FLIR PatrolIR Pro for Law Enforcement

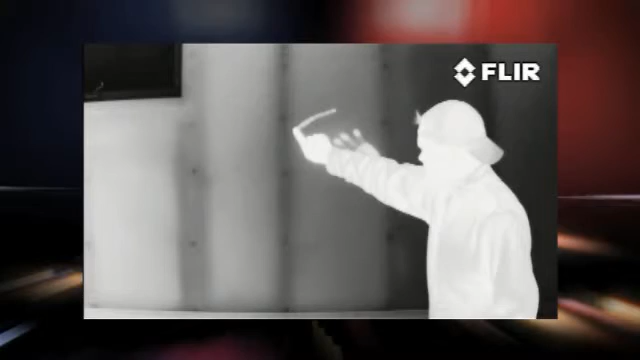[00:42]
Warm objects appear light and cooler objects appear dark,
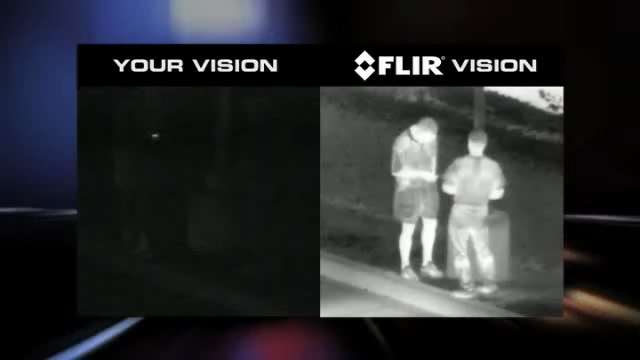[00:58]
making it easy to monitor activity without alerting those under surveillance to the presence of a watching officer. Its high-resolution thermal video can also help you keep track of your personnel or even find things suspects may have thrown away,
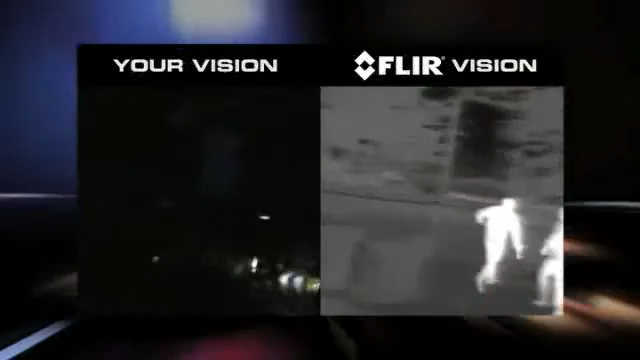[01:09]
like weapons or even drugs.
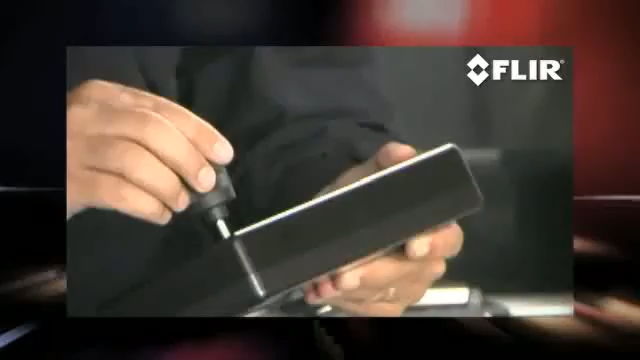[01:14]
In a dynamic environment, its easy-to-use joystick controller manipulates the camera's pan and
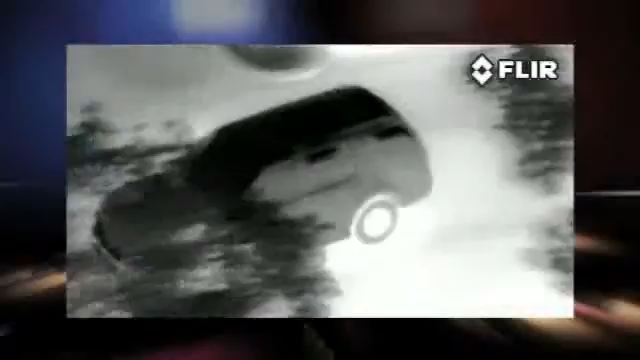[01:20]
tilt to let officers and commanders watch their entire perimeter without having to reposition the command vehicle. Patrol IR Pro also includes a color TV camera that has a 26-to-1 zoom for long-range daytime surveillance.